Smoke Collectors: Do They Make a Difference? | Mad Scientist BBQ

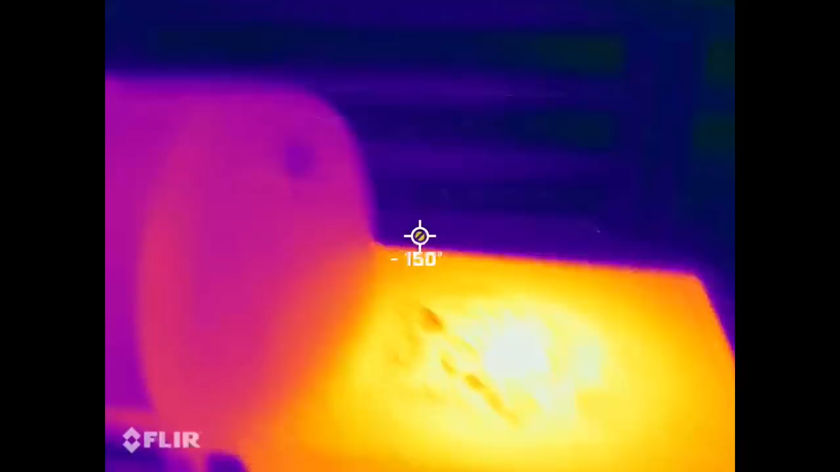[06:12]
Then we have this little spout and we see that there is some heat leaving, not a ton.
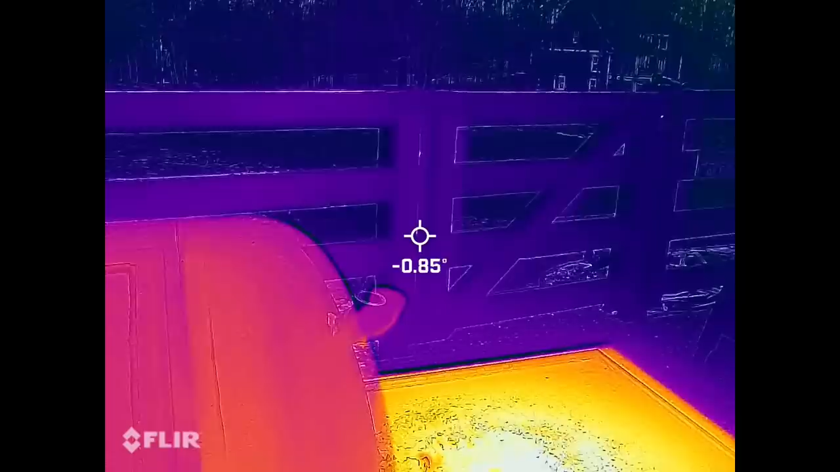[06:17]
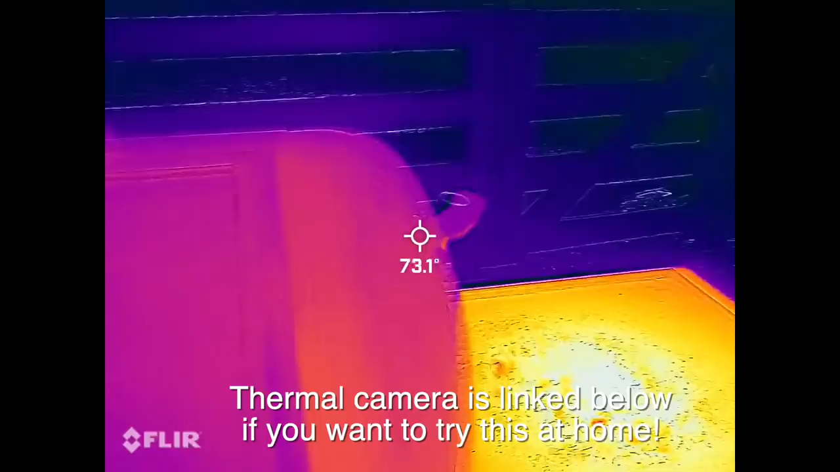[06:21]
And then as we move across, and this is adjusting, we see that the whole thing is hot. And this is that one spot.
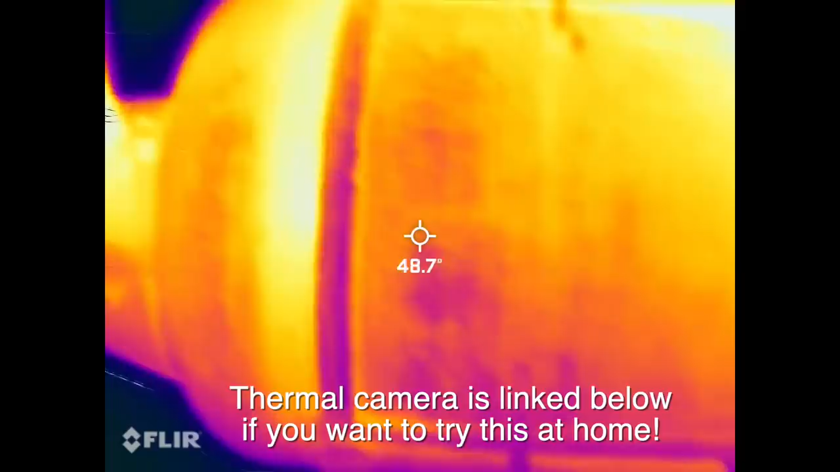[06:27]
I don't know why, but it just looks like it's a little bit cooler. Who knows? And this is a close-up of the stack.
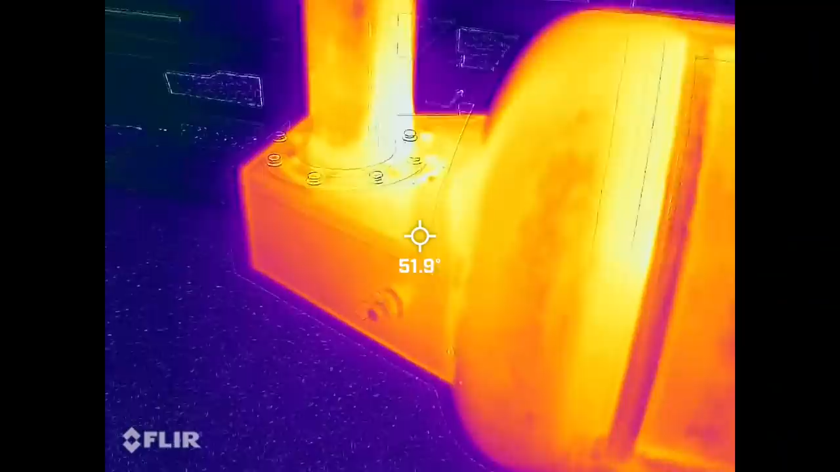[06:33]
You can see where the heat is coming from, and there's heat kind of preserved in the middle there.
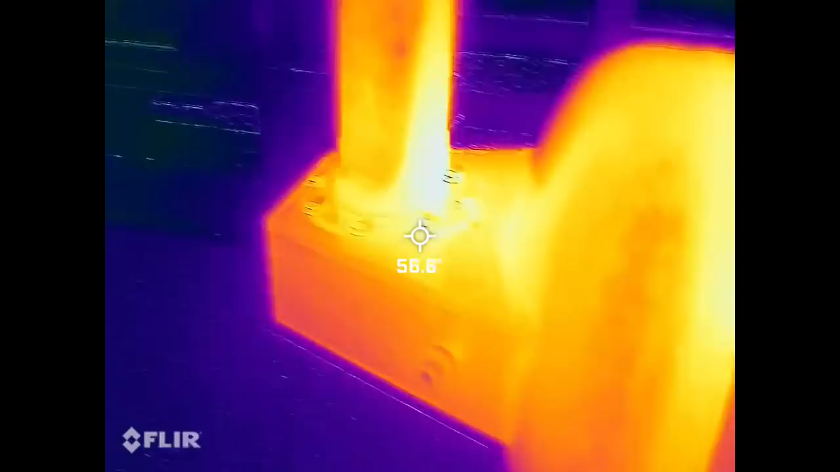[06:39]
And then at the bottom of the stack, moving up, this is kind of what we're seeing is the temperature difference.
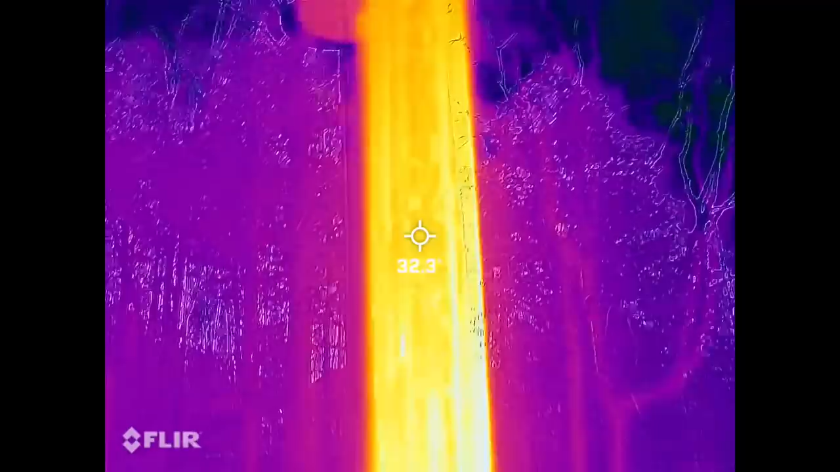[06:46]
And you can kind of see a little bit of that smoke and heat leaving.
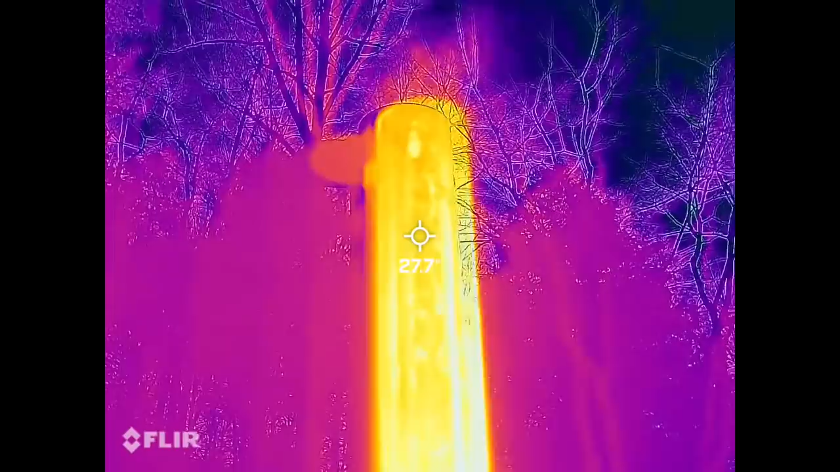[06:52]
So, top of the stack, we're right at about 28, 29 degrees Celsius.
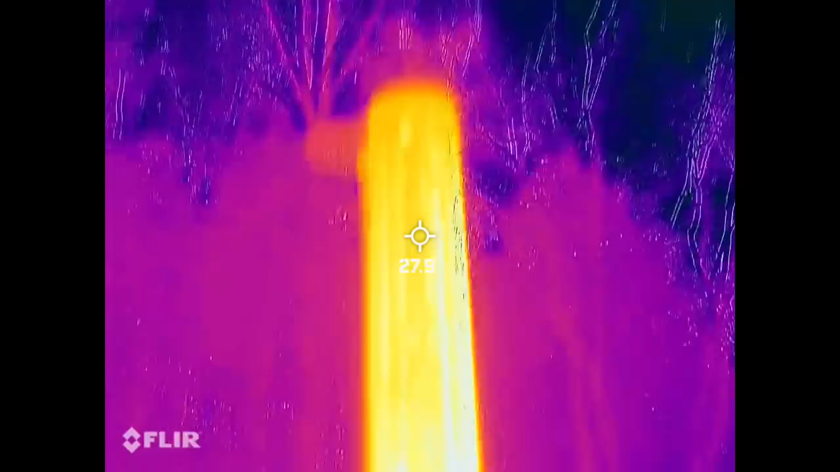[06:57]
At the bottom of the stack, between 55 and 60.
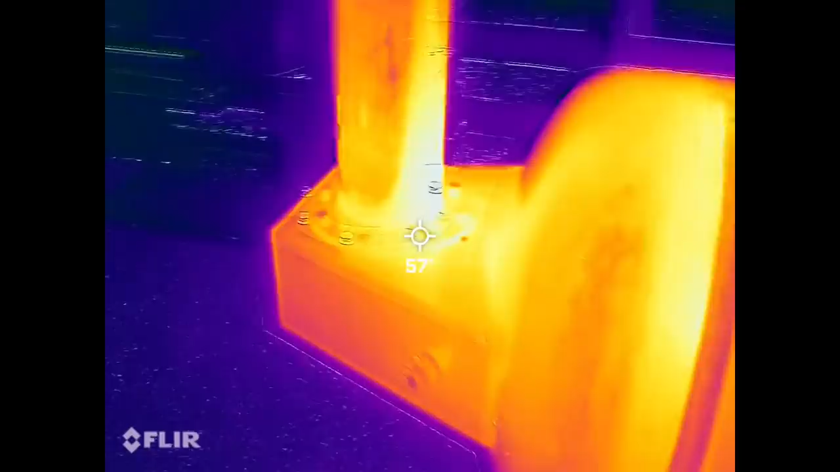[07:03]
So, that's kind of where we are. And it's interesting.
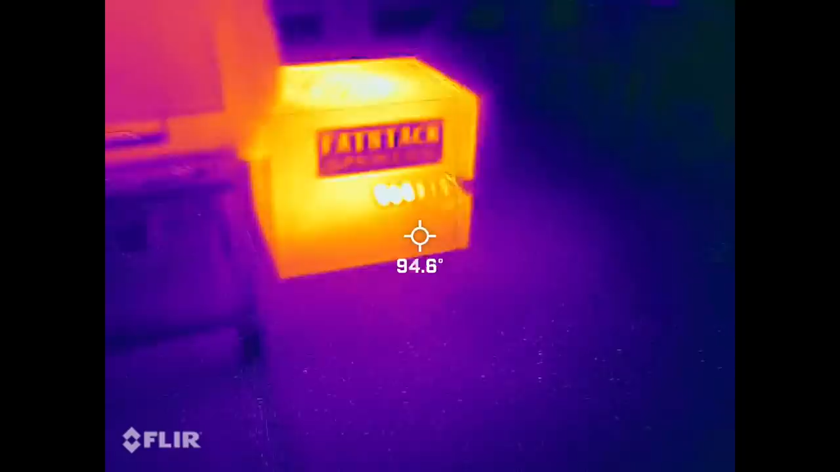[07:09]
Let's see if we can find anything out about this firebox here. You'll see on the bottom, it looks cooler.
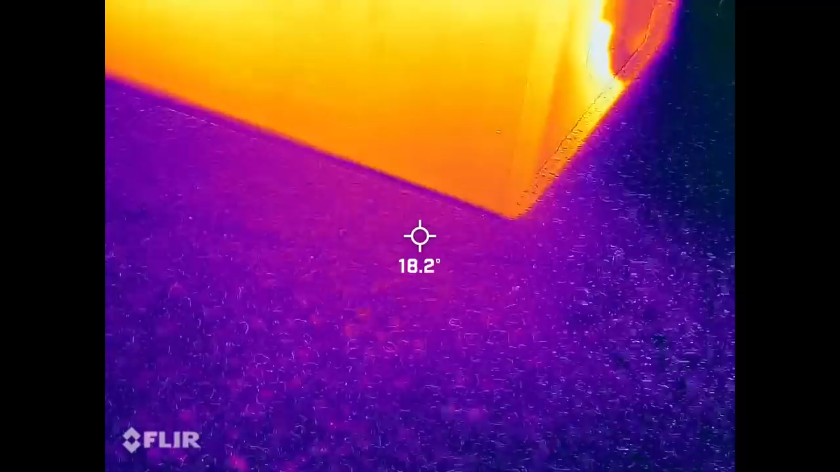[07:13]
It's 90, 89, 90 degrees Celsius.
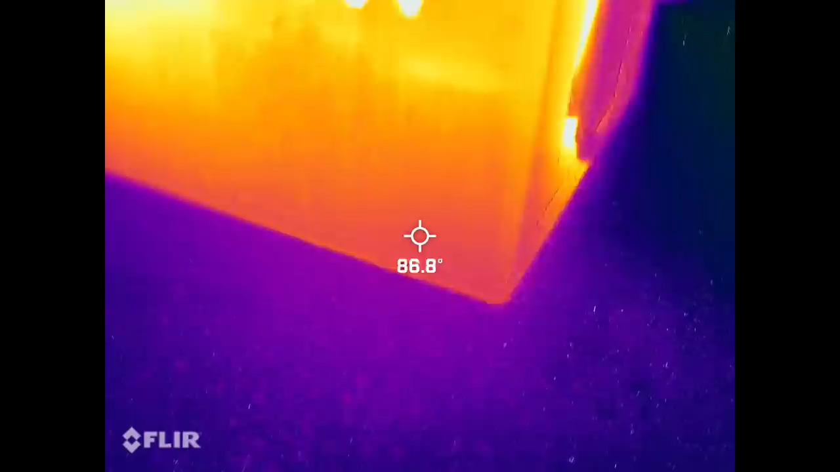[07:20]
In the middle on the side, it's 100-something degrees Celsius.
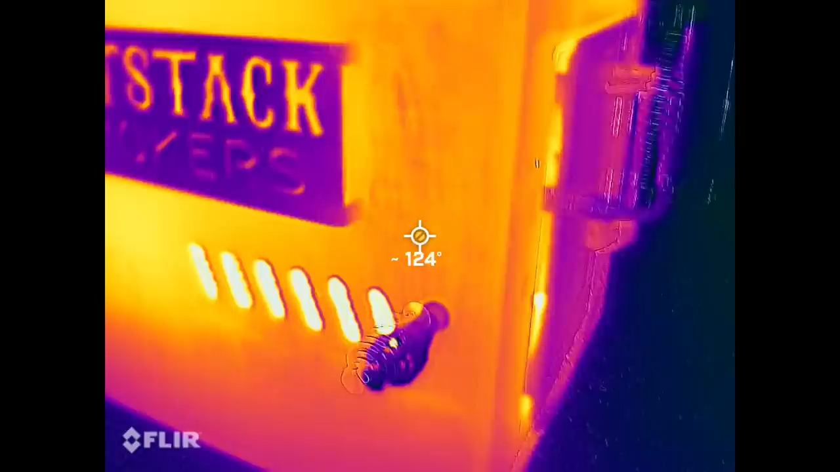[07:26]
On the top, it's 100, 28, 130 degrees Celsius.
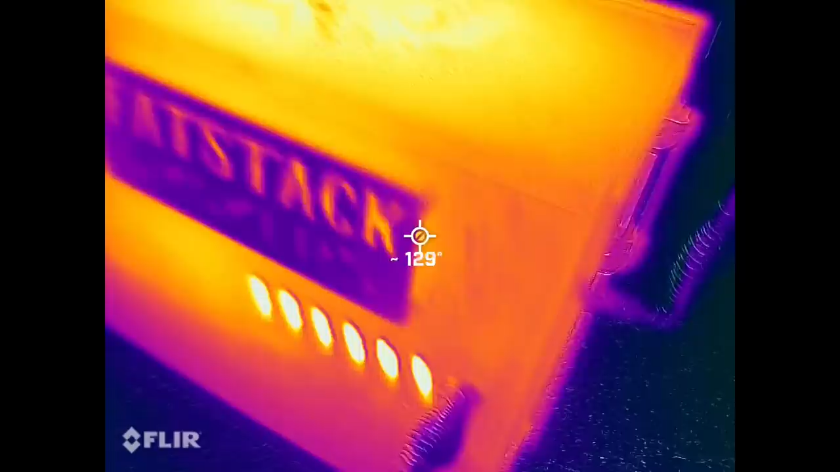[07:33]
And from the top side looking down, 150 plus.
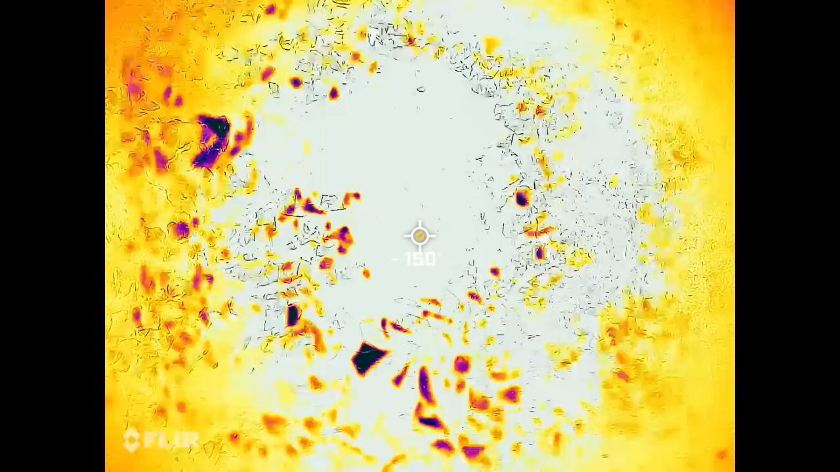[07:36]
So, extremely hot. So, it's bleeding heat from the top,
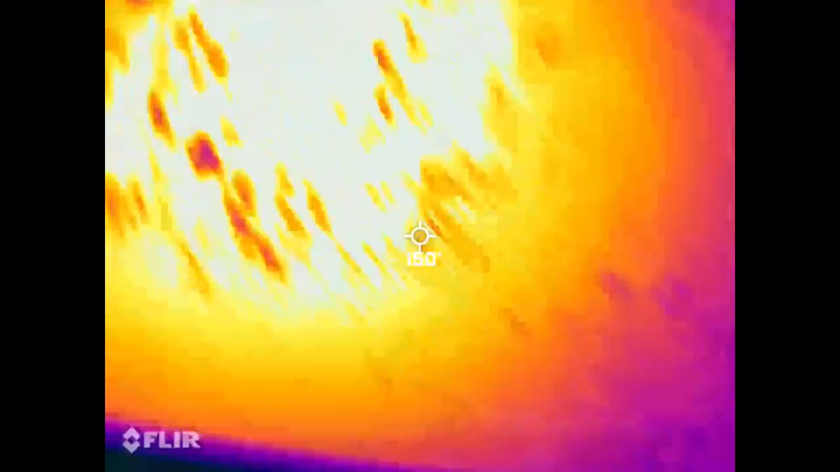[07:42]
but maintaining heat on the bottom because of the semi-insulated nature of this firebox.
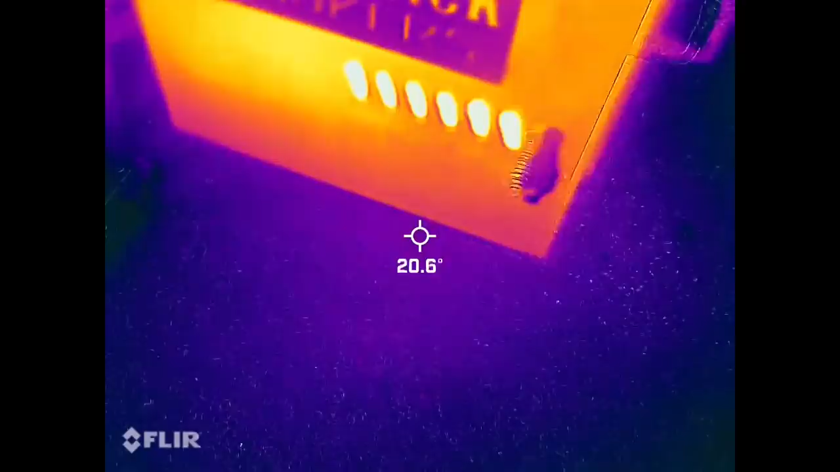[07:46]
On the bottom side. So, interesting things. Let's block off that stack and see what's different.